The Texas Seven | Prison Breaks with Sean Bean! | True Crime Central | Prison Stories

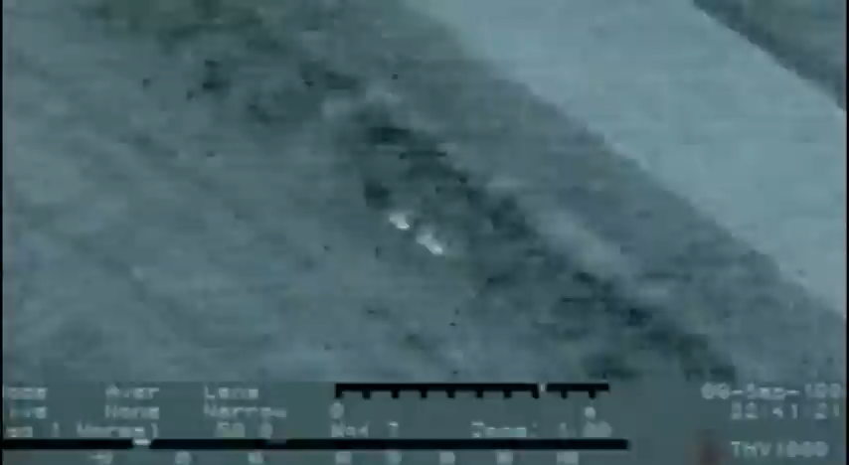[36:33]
As the chopper coordinates from the air, police on the ground close in. Yes! Yes! Is that it? Is that them?
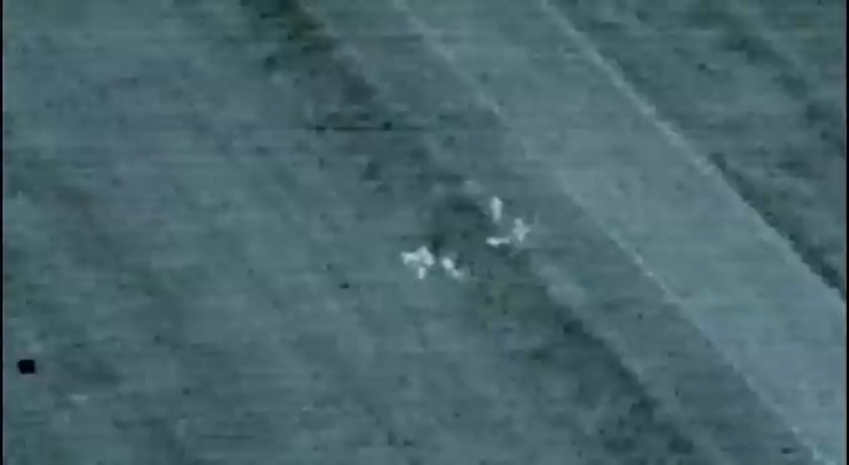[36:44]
Yeah, no, no. There is someone there. We're charging that sound. Oh, lovely stuff.
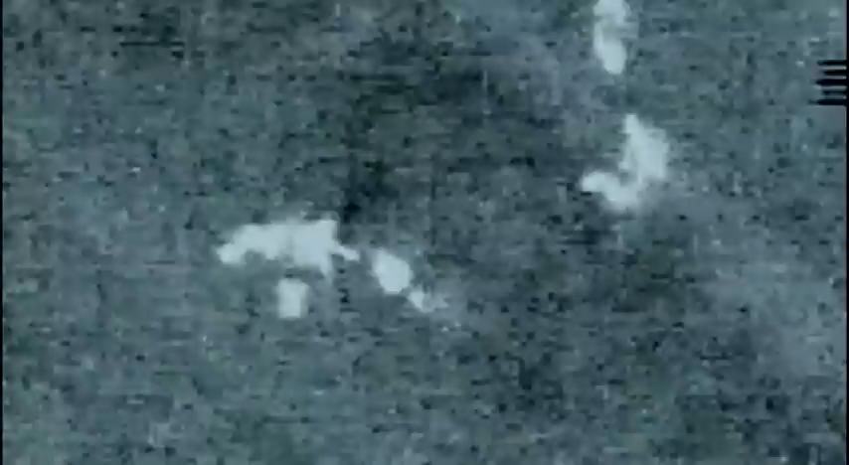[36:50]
O'Dwyer and Sherry are captured and return to Whitemore Prison.
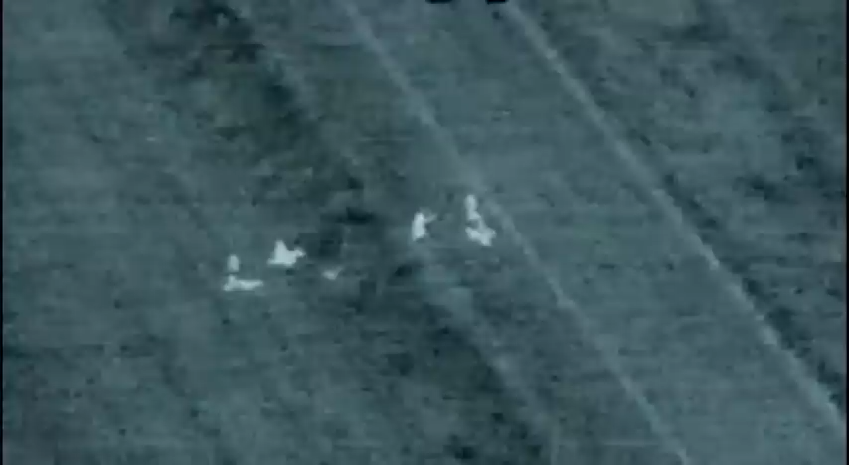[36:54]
Right, right, right, right, that'll do.
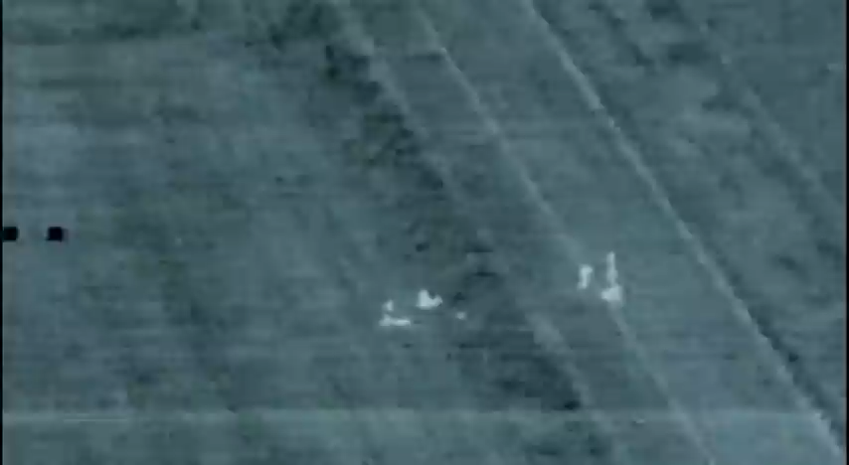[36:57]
If it hadn't have been for the police helicopter with the heat-seeking equipment, they may well have escaped. Oh, lovely.